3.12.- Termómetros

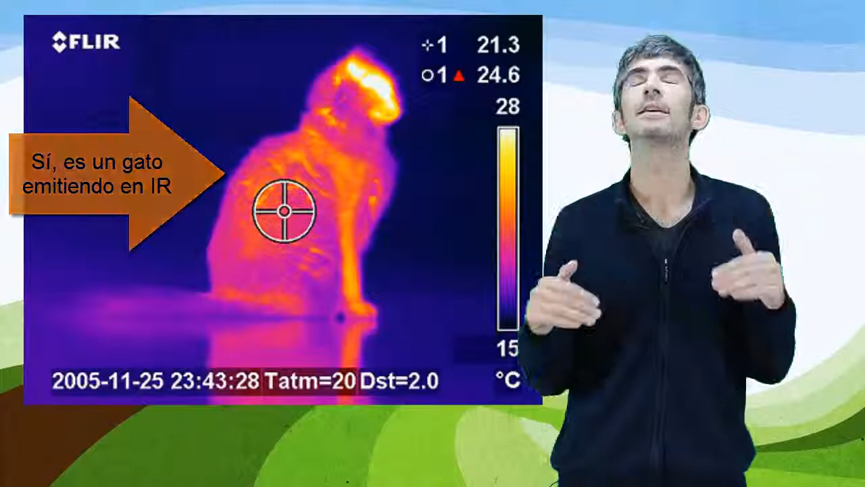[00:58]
On screen: scale top 28°C, scale bottom 15°C
luz infrarroja, que no ven nuestros ojos, pero sí las puede detectar un sensor.
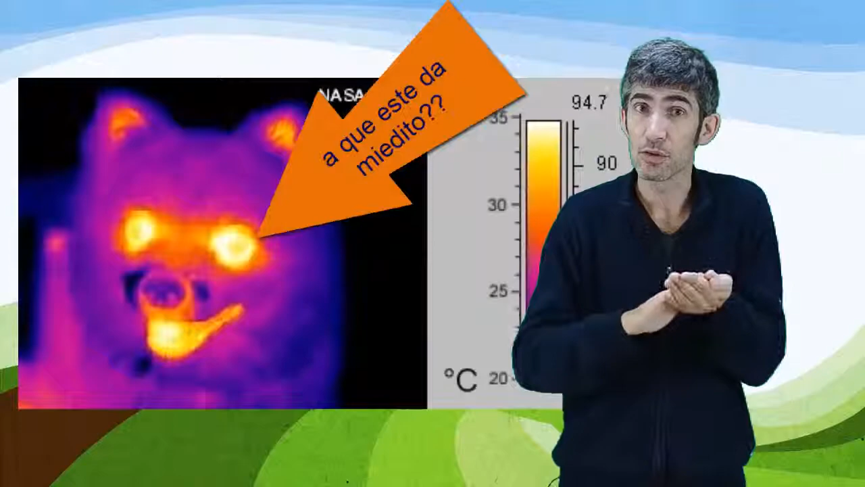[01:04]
Y ese sensor detecta la radiación.
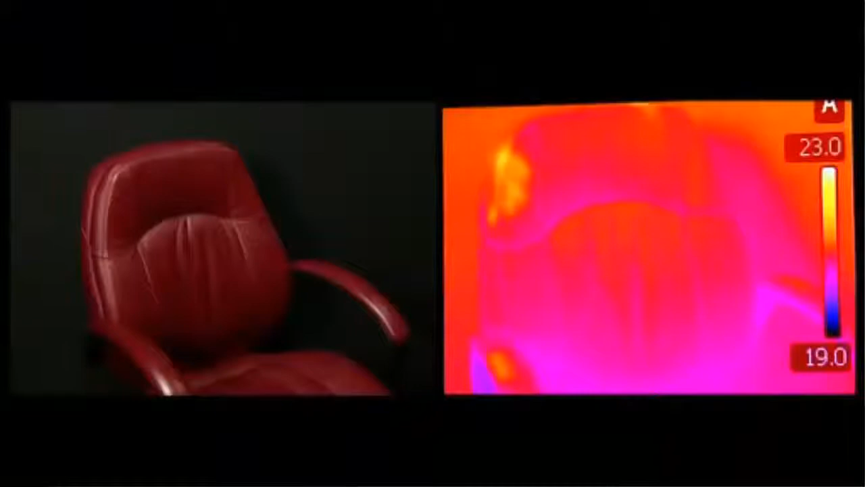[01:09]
Y como es distinta a cada temperatura, sabemos, midiendo la radiación, la temperatura. ¿Qué os parece? ¡Gracias!